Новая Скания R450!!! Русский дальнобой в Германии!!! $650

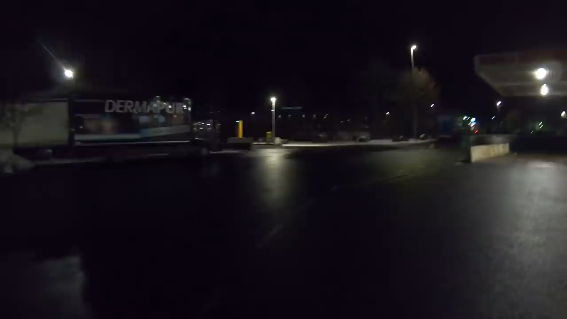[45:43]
А ему тут 40 километров до дома, по-моему. Погонит на базу. И времени осталось. В обрез. О, а здесь же шлагбаум снесли. Точно. Можно было и не оплачивать парковку.